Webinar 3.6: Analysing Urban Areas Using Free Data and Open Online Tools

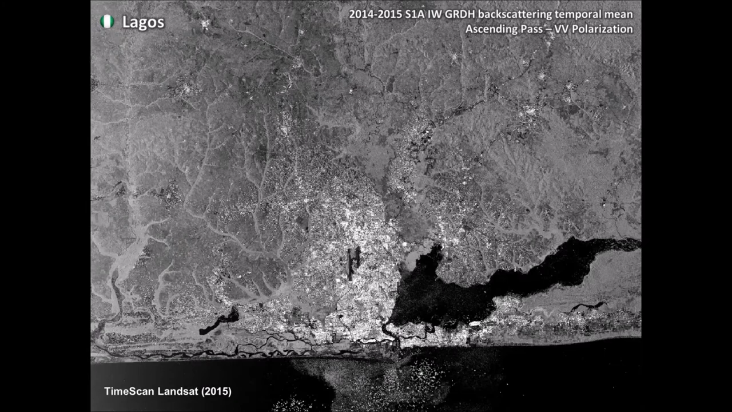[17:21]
And if you combine the information from the lenset, a time scan Enter Sentinel-1, time scan, we get this build-up mask of the WSF 2015.